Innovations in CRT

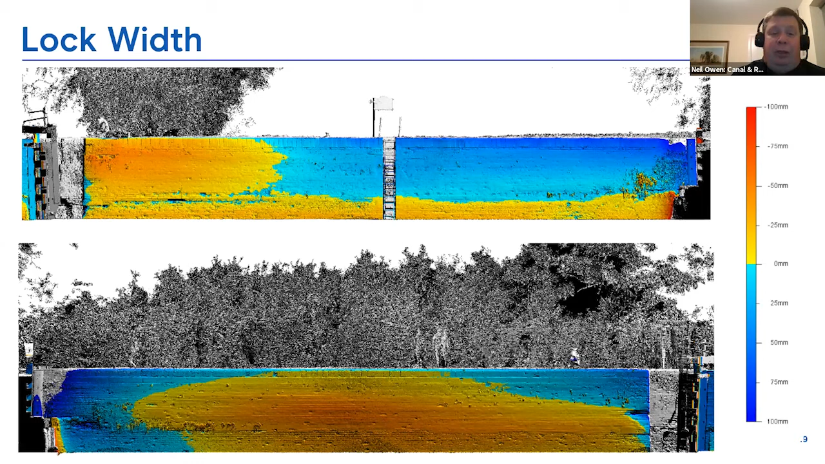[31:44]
on and also give us the confidence that the data was correct and that we were doing the we were effectively doing the right areas. So we also had cross sections set up and we did have a tabulated set of data.